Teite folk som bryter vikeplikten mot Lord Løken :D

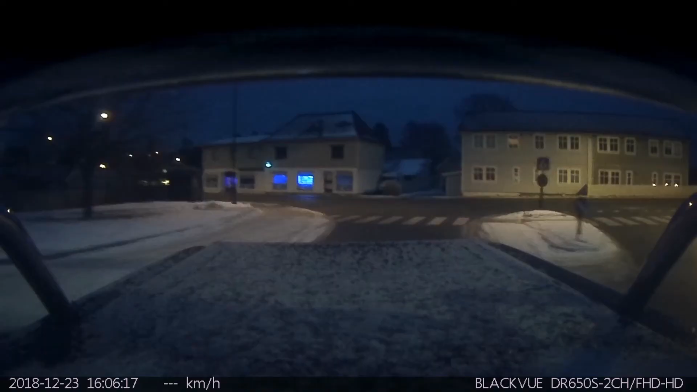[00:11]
vikeplikt! Du har jo vikeplikt! Det er forsvarsvei! Har du det? Ja! I helvete, Grima! Det er forsvarsvei!